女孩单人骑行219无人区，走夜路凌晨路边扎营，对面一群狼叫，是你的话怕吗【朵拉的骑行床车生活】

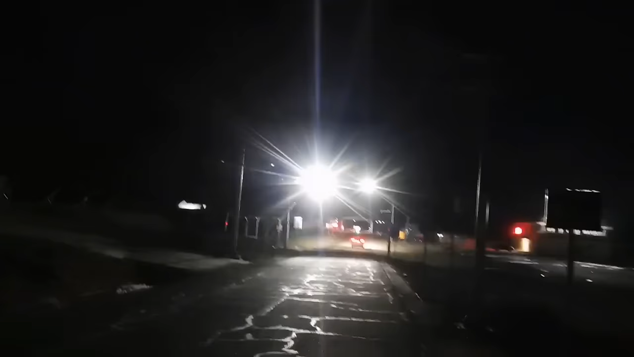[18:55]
晚上十一点半左右晚上快十二点了好终于到这边应该是边房这儿了这儿有住宿餐饮